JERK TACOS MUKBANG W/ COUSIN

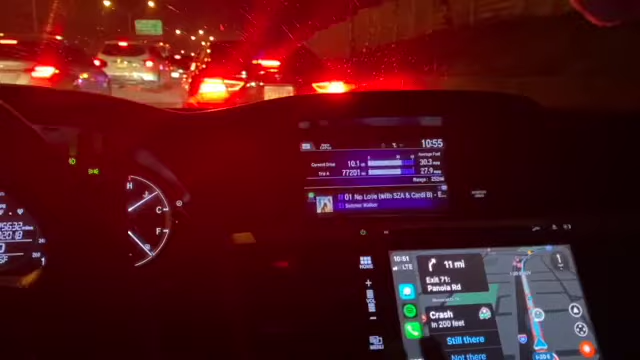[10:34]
And I'm only 14 minutes from home. But for some reason, it's going to be prolonged because somebody decided to crash their car.
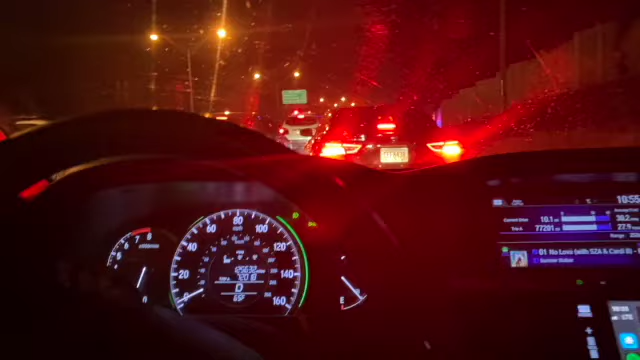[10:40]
Like, they didn't care about their lives. All right. Just want you guys to see for yourself. You see why people get in accidents?